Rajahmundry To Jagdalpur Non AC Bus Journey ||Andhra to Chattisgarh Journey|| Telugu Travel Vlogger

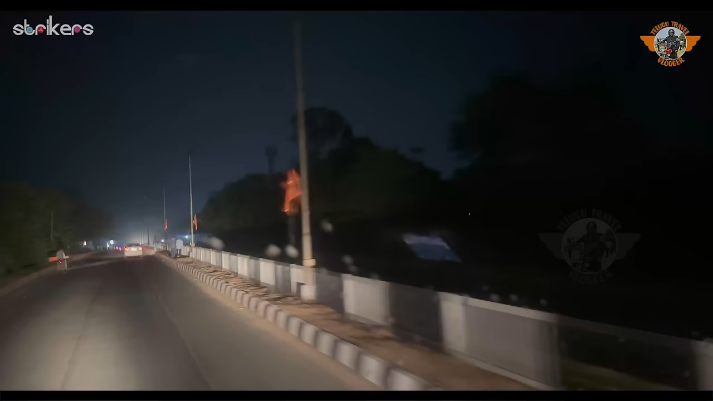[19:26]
అటు చేసి ఇటు చేసి మొత్తానికి జగదల్పూర్ ఊర్లోకి అయితే ఎంటర్ అయిపోతున్నాం.